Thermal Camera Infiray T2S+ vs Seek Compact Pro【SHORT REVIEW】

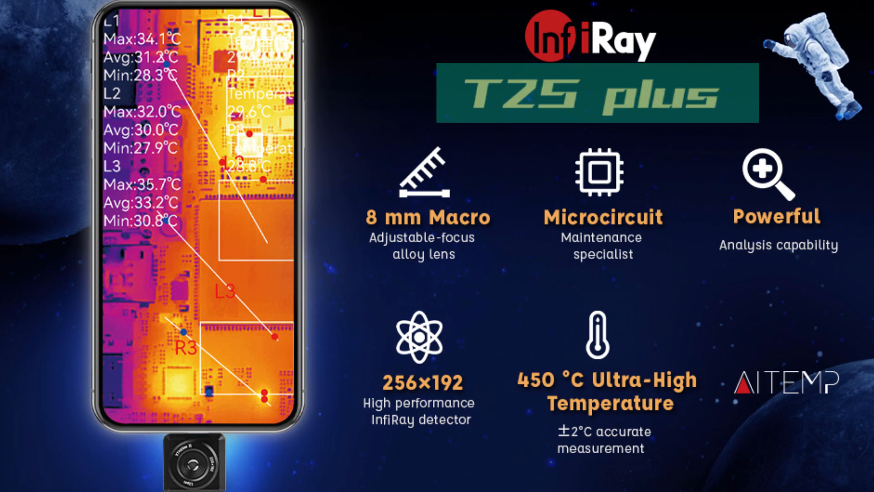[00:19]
By looking at the spec, I don't have much expectation from it because I will look at the refresh rate and the resolution.
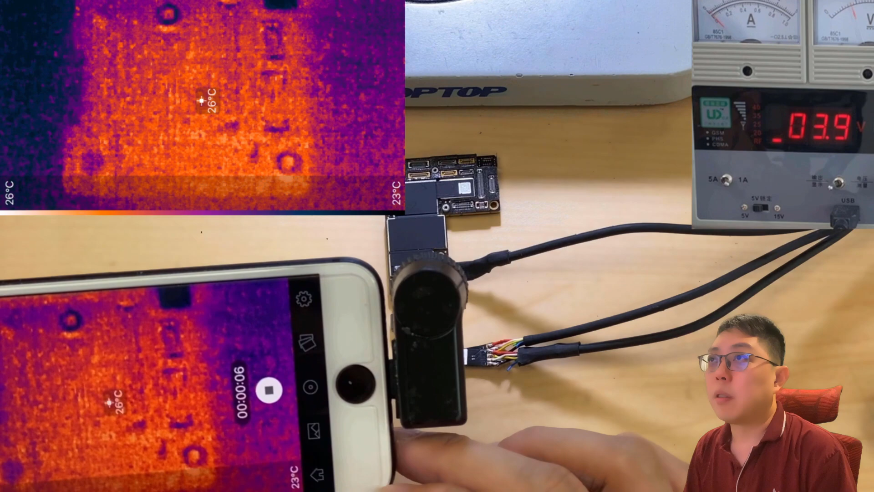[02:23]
On screen: spot 26°C, scale bottom 23°C
So remember how it looks because next I am going to using the new Thermal Camera.
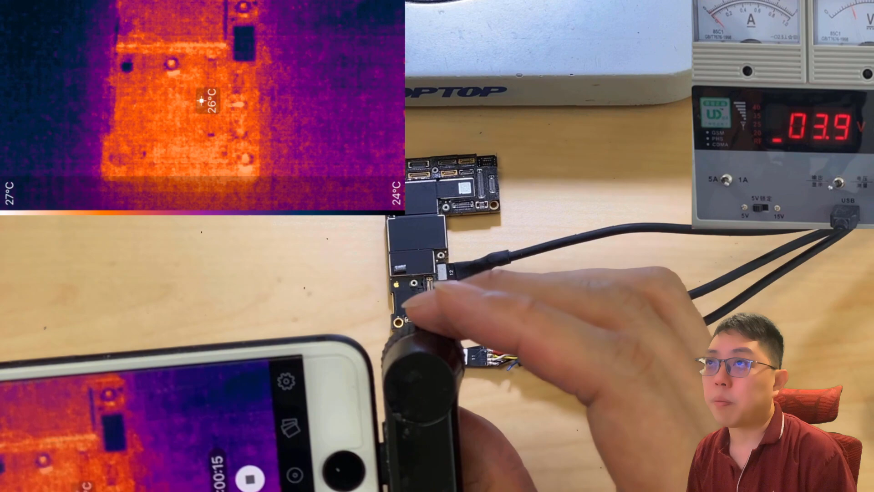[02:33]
On screen: spot 26°C, scale top 27°C, scale bottom 24°C
Now I am setting the focus because I try to get as far as possible. But I can't. This is the, you know, the farthest I can get.
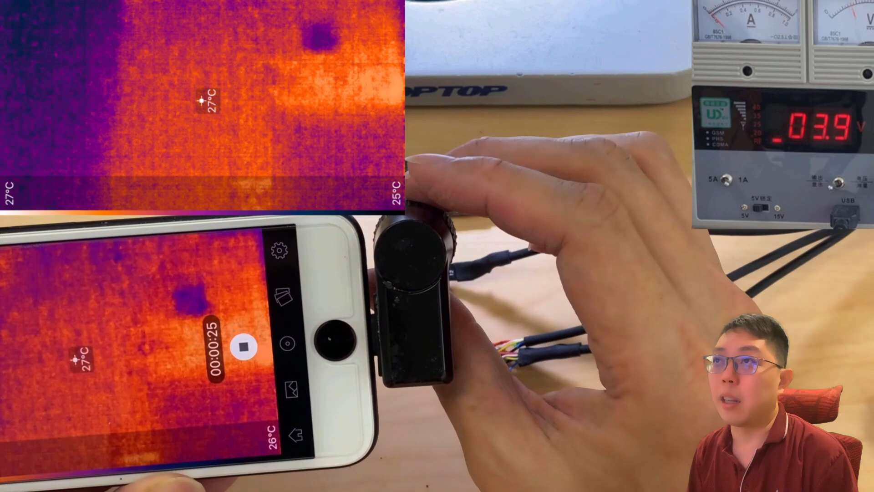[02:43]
On screen: spot 27°C
Okay, press the power button again. Now we see there's a heat in that spot. This is the spot that heat up. Because underneath there, there's a USB IC. Press again.
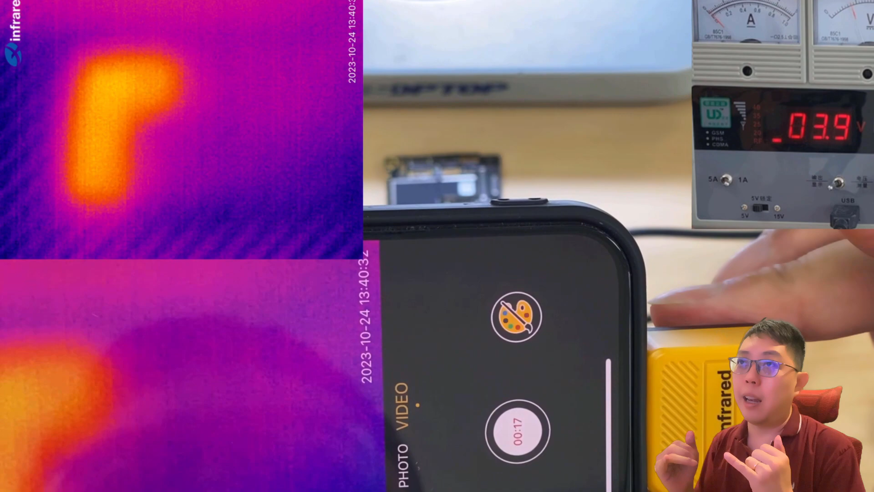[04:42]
Because without the temperature, you shouldn't have this clear. And then now I drag away like 20 cm away from the motherboard. Because this distance, you can use it for the laptop repair, the big motherboard.
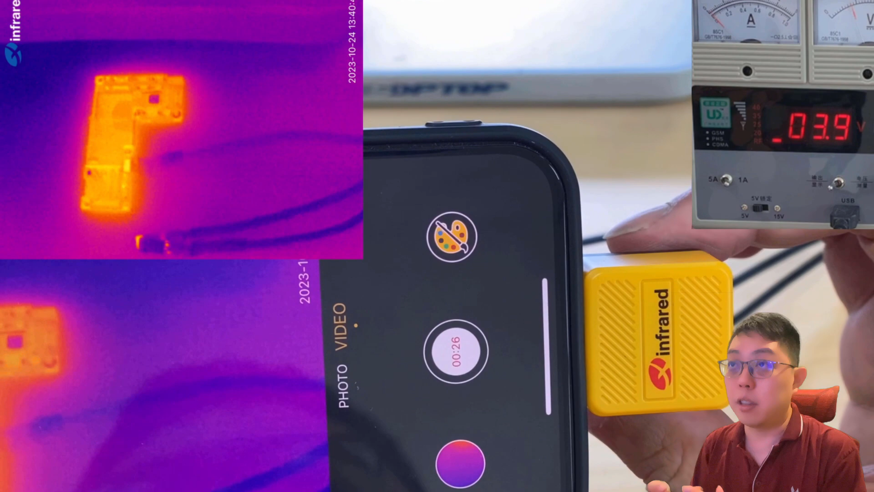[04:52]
You see, I can just wheel the whole board from very far away. And then I can close up, very close, very close.
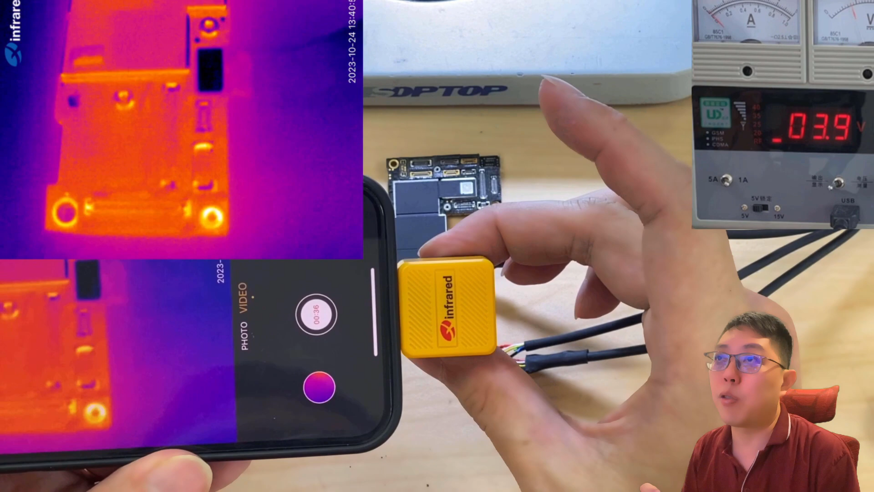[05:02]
Even like 2 cm away, 1 cm away is possible. Now I'm just like 4 cm. And then I will go behind a little 10 cm away, which is same height as the microscope.
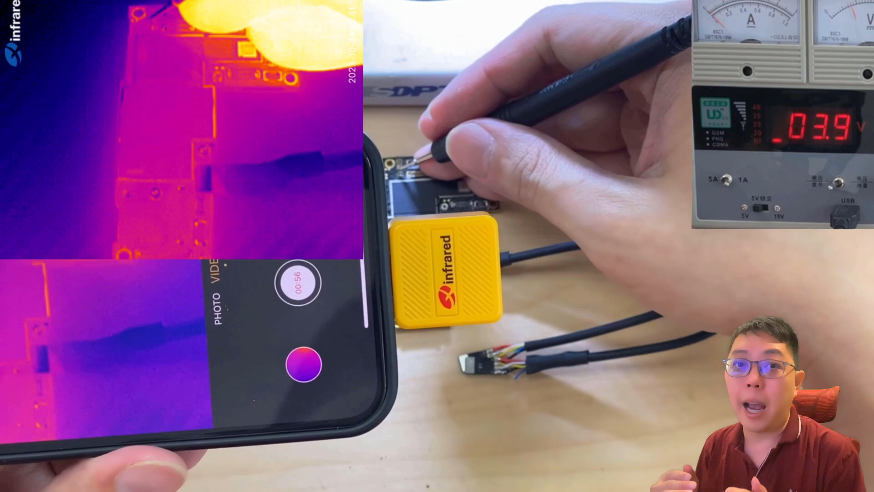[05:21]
Now click the power button. Okay, I will click again. Look at the quality. Okay, again. See?
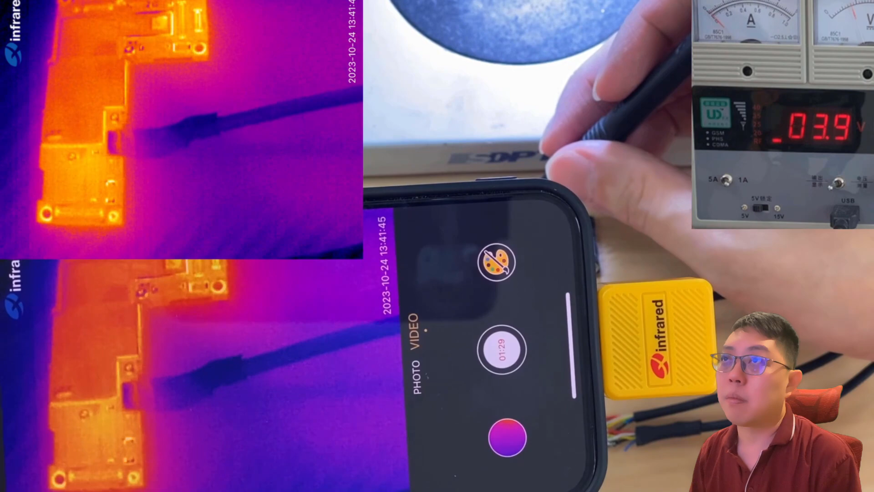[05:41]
Then, now I try to move it closer. This is the same height as the SIG Compact Pro just now. See that? Okay, the USB IC is underneath there.
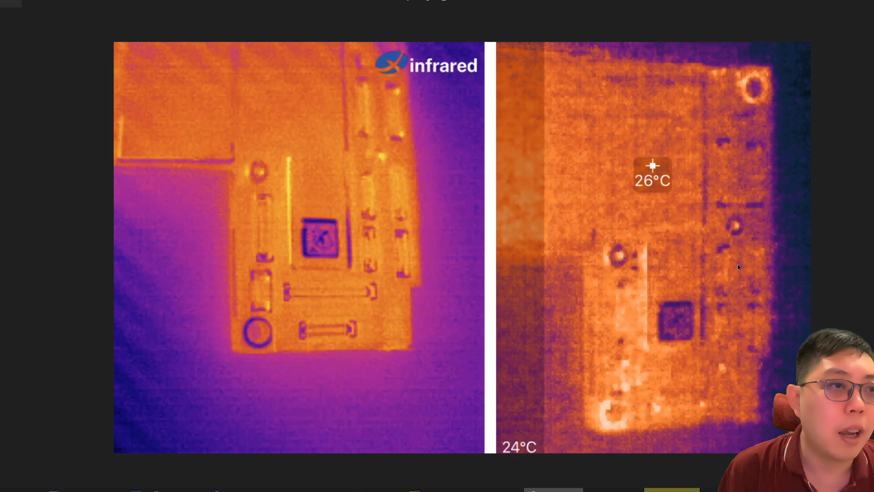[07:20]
On screen: spot 26°C
he will be blurred as the right-hand picture in here. The right-hand side is the 6 Compact Pro. You barely can see each connector and the capacitor as well. But the left-hand side, you can see it clearly, even before I power on, before it has any temperature on it. So that's the point number one.